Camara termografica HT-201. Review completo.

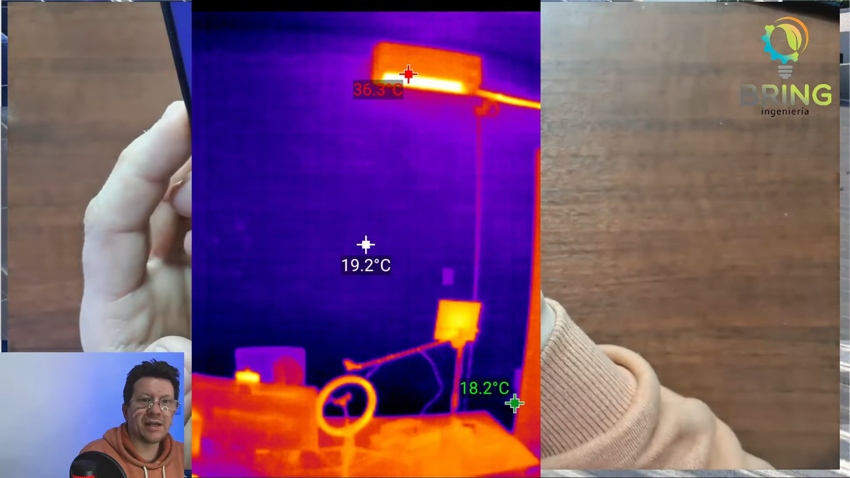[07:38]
On screen: spot 19.2°C, max 36.3°C, min 18.2°C
le llaman cool es como que es más frío es para ver cosas frías
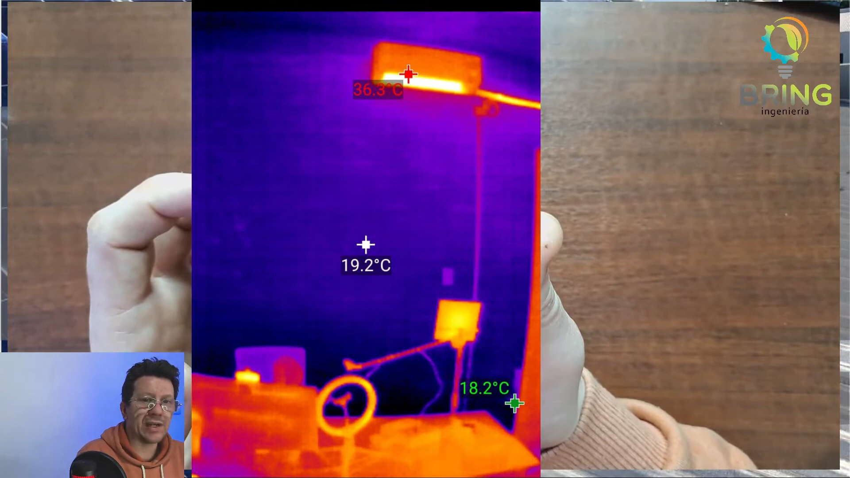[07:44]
On screen: spot 19.2°C, max 36.3°C
en general o que destacan más fuertemente luego tenemos este botón de acá que es
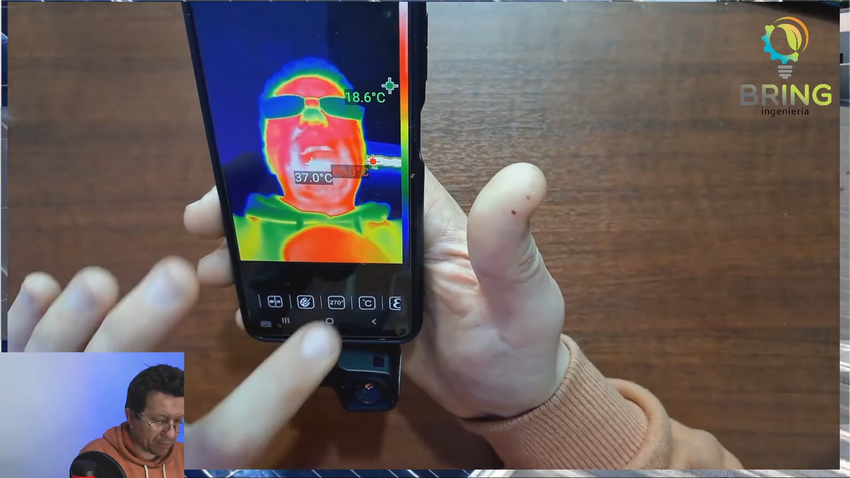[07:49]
para cambiar el rango máximo de temperaturas para rotar perdón este este otro botón de acá este otro botón de acá que es para rotar si queremos rotar la imagen por ejemplo 180
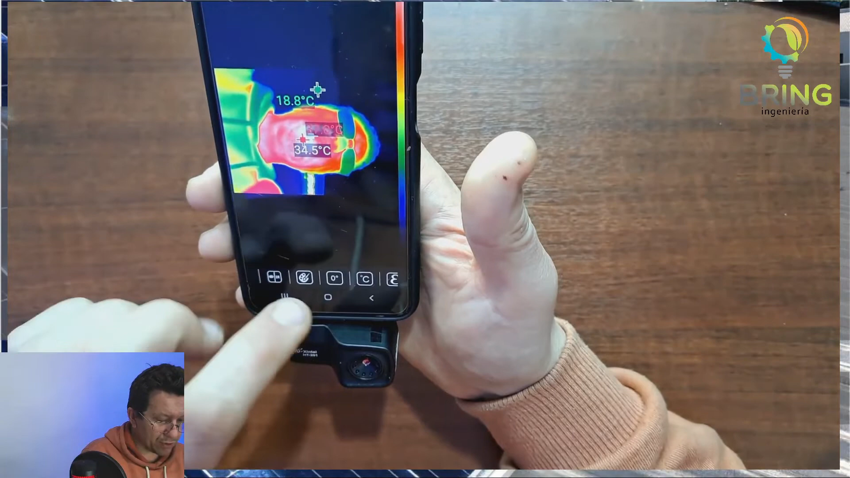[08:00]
grados 90 grados 270 grados como queremos rotar la imagen este otro botón
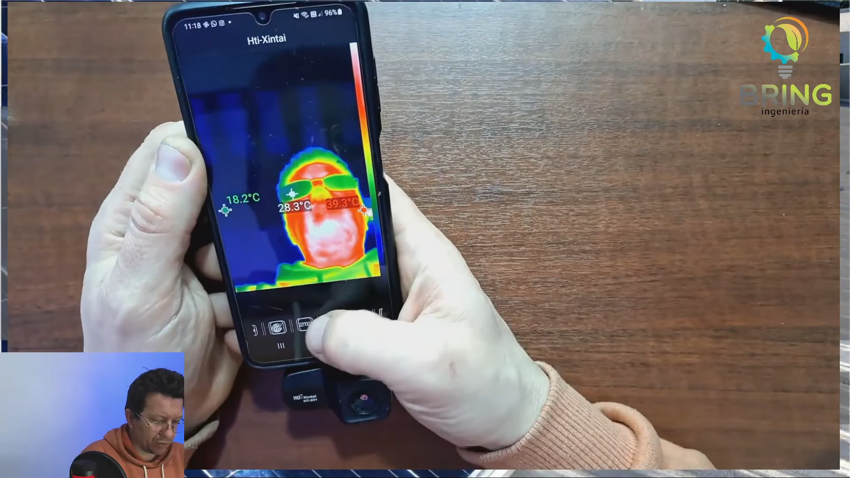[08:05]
On screen: spot 28.3°C, max 39.3°C
de acá es para cambiar la temperatura si la queremos en grados centígrados grados fahrenheit o grados kelvin por
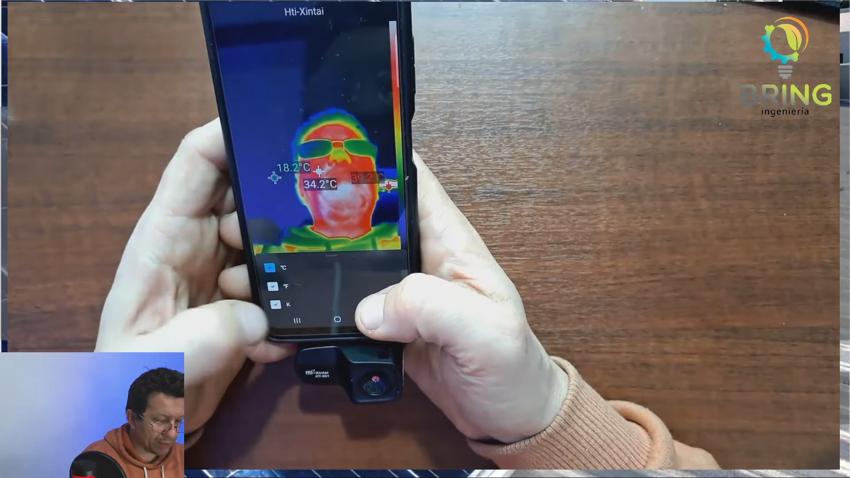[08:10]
On screen: spot 34.2°C, min 18.2°C
ejemplo grados kelvin ahí tenemos grados kelvin en general grados centígrados acá por menos en argentino que más se usa luego tenemos para ajustar la emisividad del objeto con lo que vamos a hacer a la actual la emisividad vamos a cambiar nos va a terminar dando otro valor de temperatura
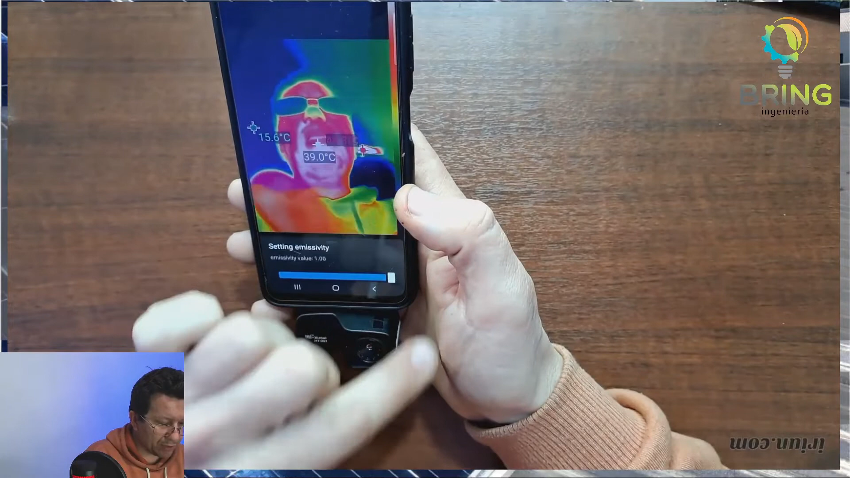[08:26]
On screen: spot 39.0°C
en general se suele usar 0.95 como valor más habitual
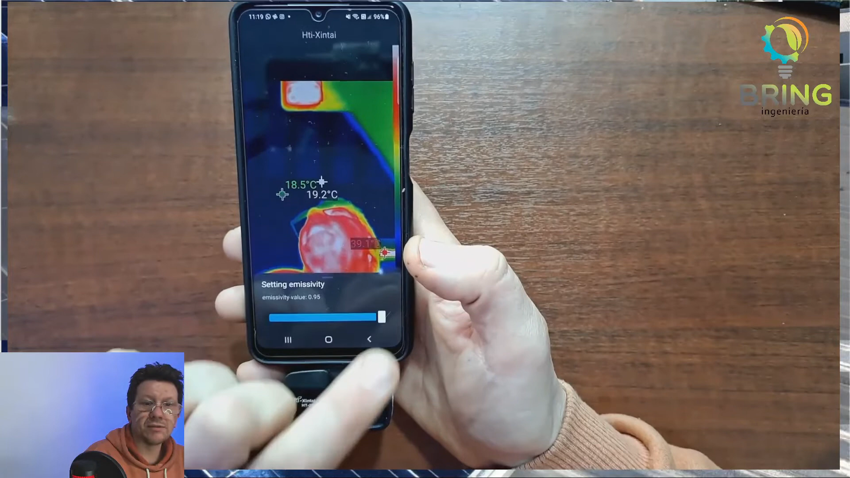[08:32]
On screen: spot 19.2°C
estarían 0.95 esta parte de acá es el valor del texto el tamaño de la fuente del texto ahí aparecen más grandes la fuente del texto a ver que otra cosa más y está para esta de acá es para que aparezca la
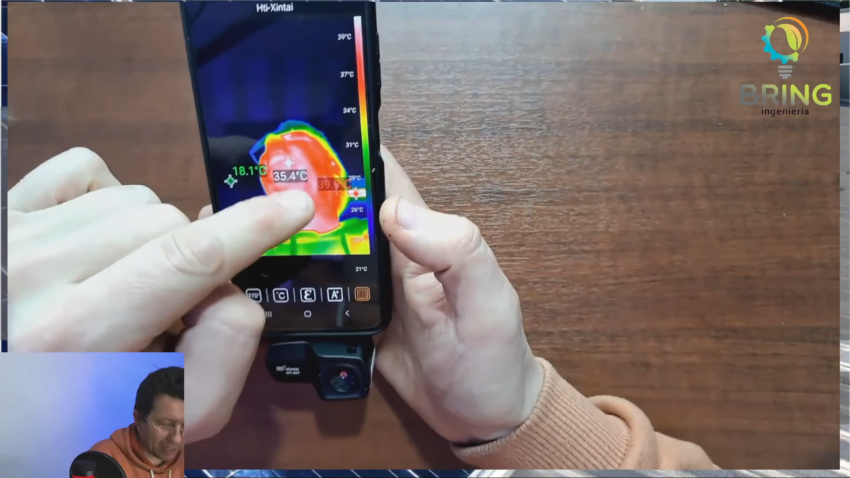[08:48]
On screen: spot 35.4°C, scale top 39°C, scale bottom 21°C
escala de las temperaturas estas son todas las opciones que tenemos acá podemos entrar a pictures y ver las imágenes que sacamos vamos a sacar otra imagen en espectra
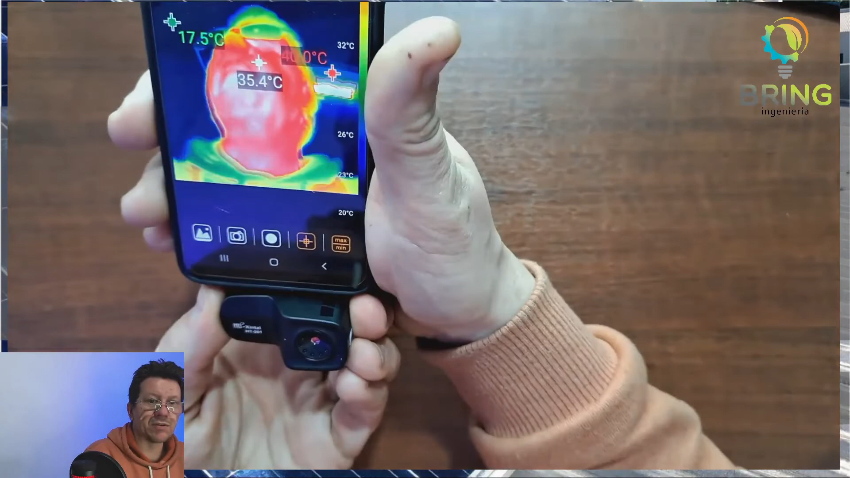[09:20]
On screen: spot 35.4°C, scale top 32°C, scale bottom 20°C
a ponerla apuntando para el otro lado por ejemplo ahí podemos ver tarda unos segundos en yo la desconecté y la volví a conectar ahí vamos a ver
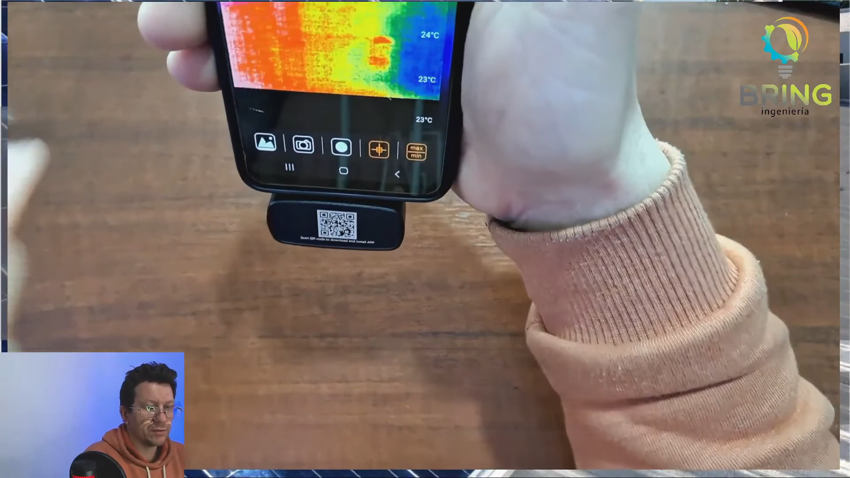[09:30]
todo lo que se ve ahí sería mi mano está a una distancia muy cerca a mi mano por eso tampoco está tan bueno